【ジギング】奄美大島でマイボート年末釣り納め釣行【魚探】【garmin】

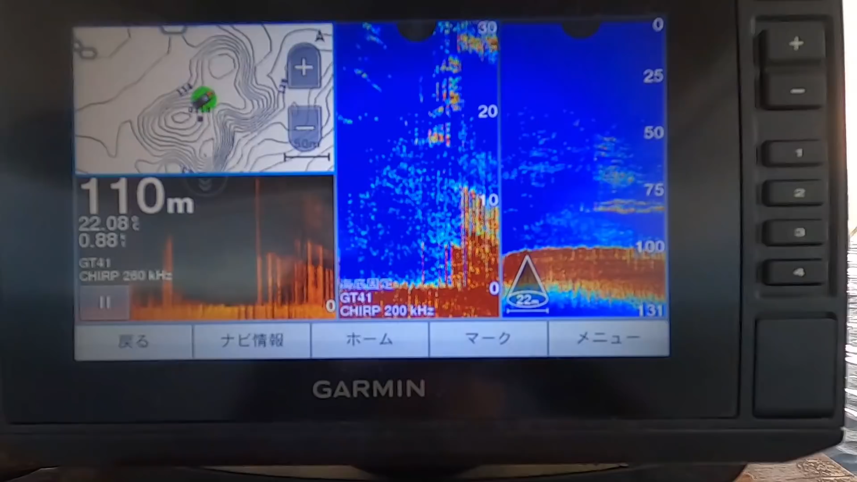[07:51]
On screen: depth 110 m
すごいことになってんね、こりゃ。魚だらけじゃないっすか。
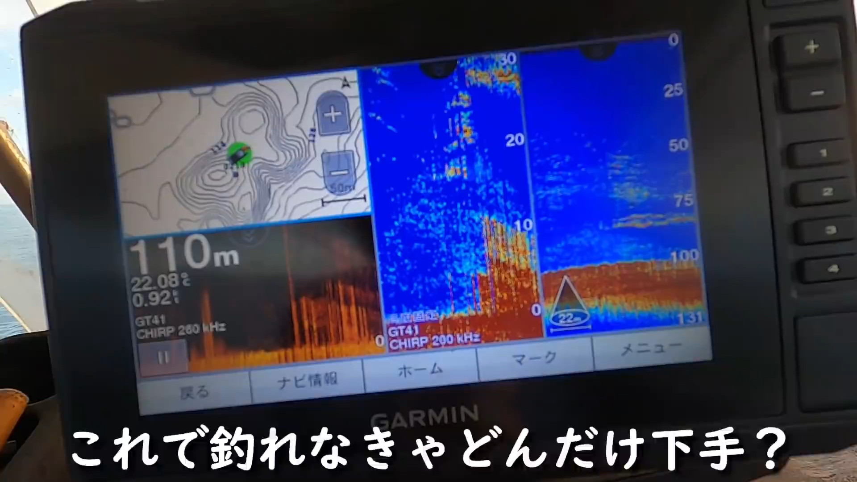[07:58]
On screen: depth 110 m
落としてみますか。